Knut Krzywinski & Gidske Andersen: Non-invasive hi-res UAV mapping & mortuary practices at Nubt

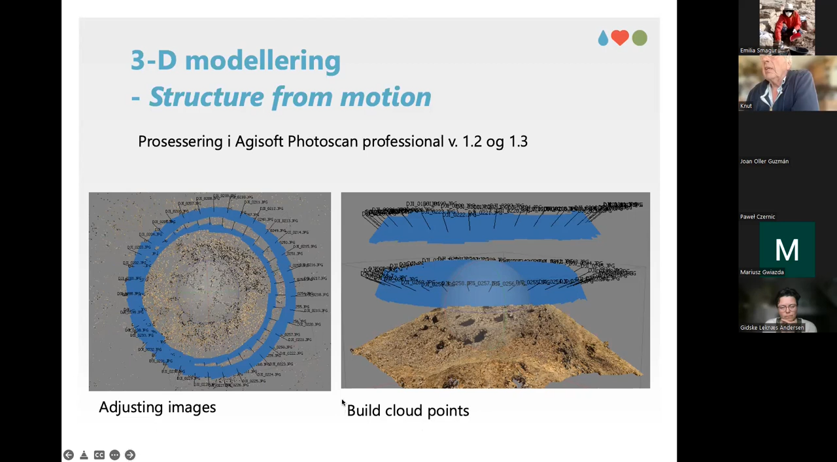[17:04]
to every point, identified point on the object is calculated. From that, a cloud or points is established. From the point cloud, a 3D model is calculated,
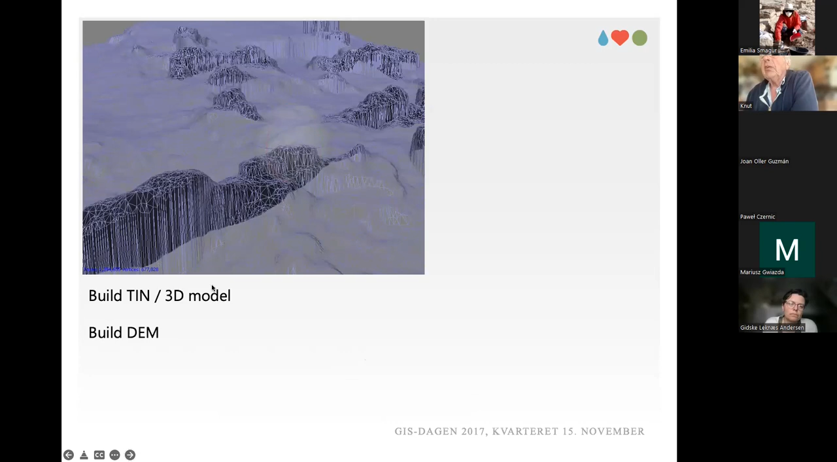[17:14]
and a digital elevation model. And then, finally, the images are draped over the 3D model to make a three-dimensional picture. From this, we can make an auto photo for the mapping,
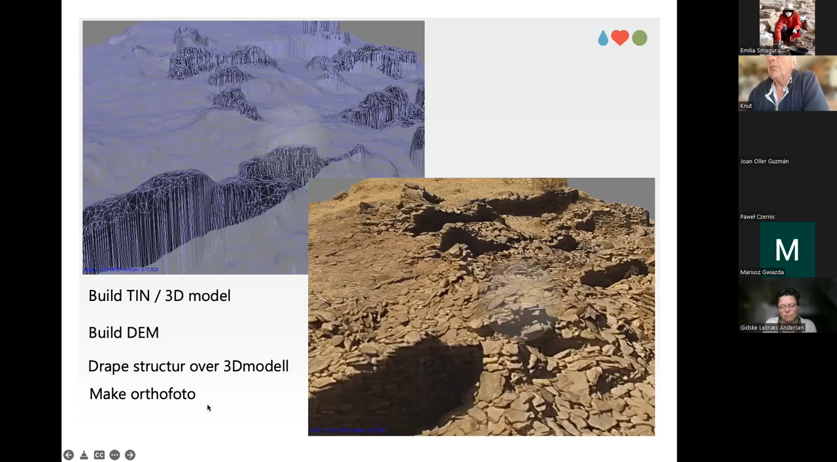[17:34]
which is mainly what we did. Or we can study each of these things in the
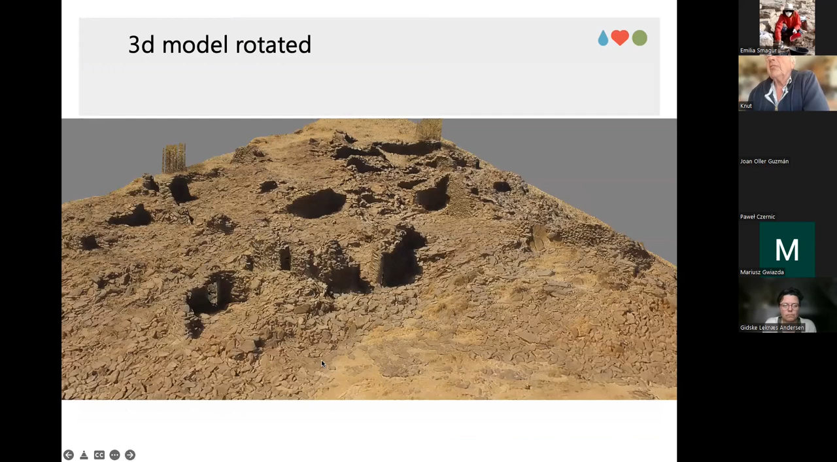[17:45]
3D model by rotating it and seeing it from different angles.